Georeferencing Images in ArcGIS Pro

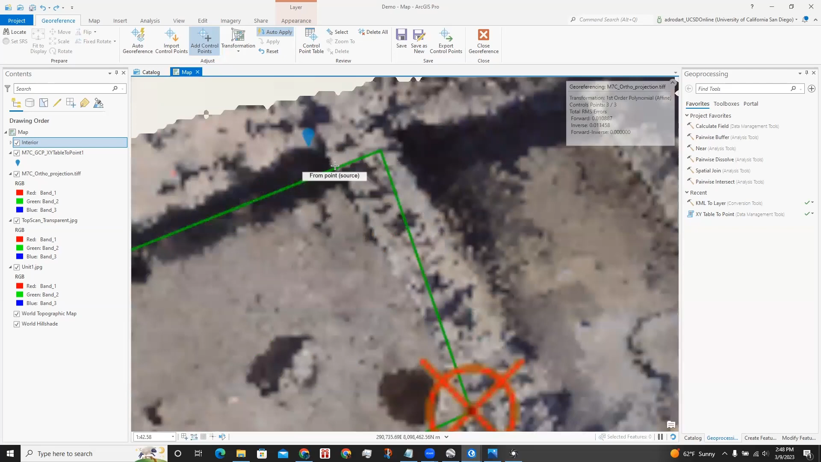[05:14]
It's already pretty close, but we need to fix this corner right here.
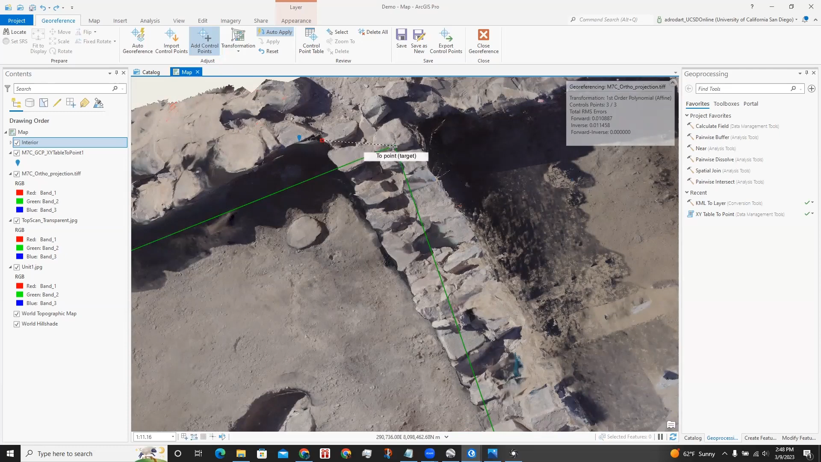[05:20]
And make sure to save.
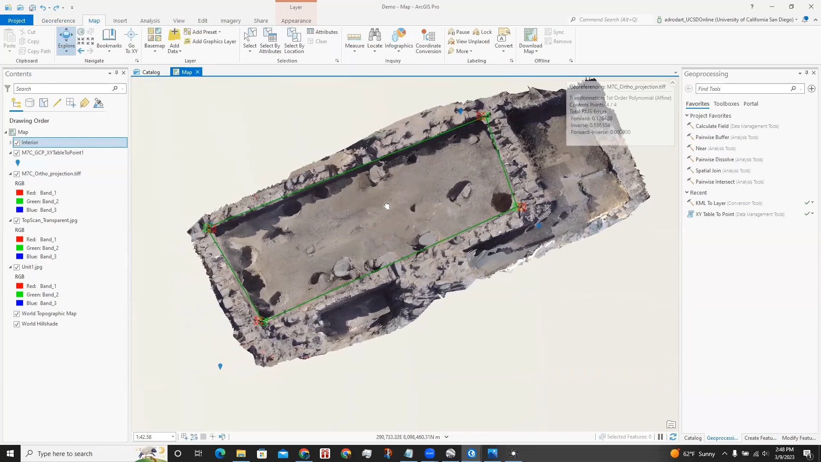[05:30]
So now we can see that the interior that we imported is pretty much matched up with this image. Now I'm going to apply the same process as I did for this one to our top plans. So let me turn off this layer so it doesn't confuse us, and go to over here to this layer of the top plan.
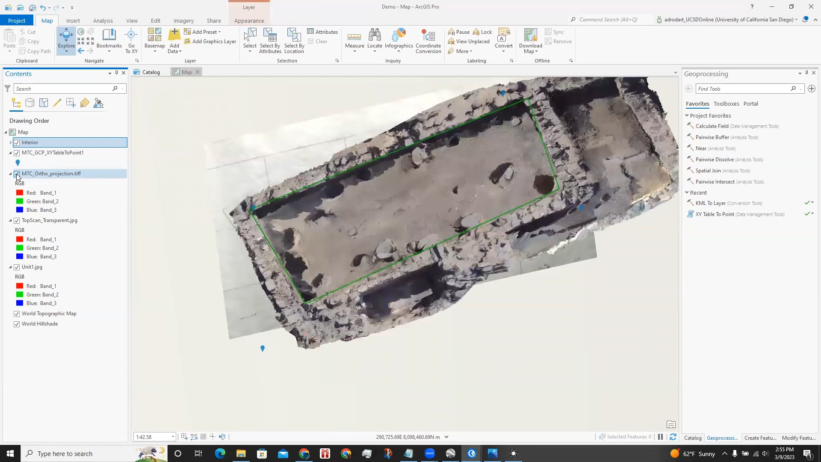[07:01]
Now when we turn on our ortho projection, you can see it's pretty much lined up with our top plan. And what we could do is we could create shape files for these features on the site.